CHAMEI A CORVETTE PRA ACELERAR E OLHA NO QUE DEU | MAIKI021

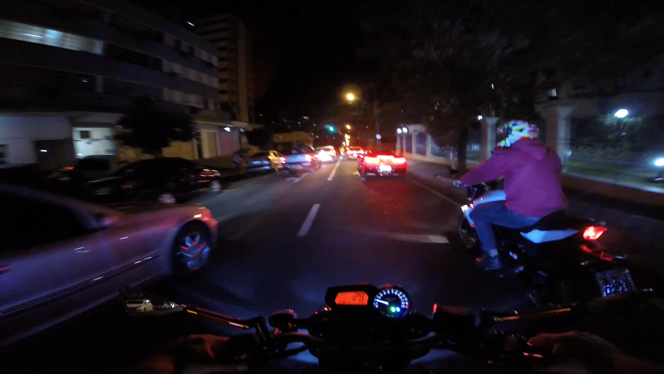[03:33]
O bagulho anda demais mano Será que tem boquinha pra XJ? Acho que não tem não hein mano Olha mano O bagulho demonstra tio Rachica Corvette malandro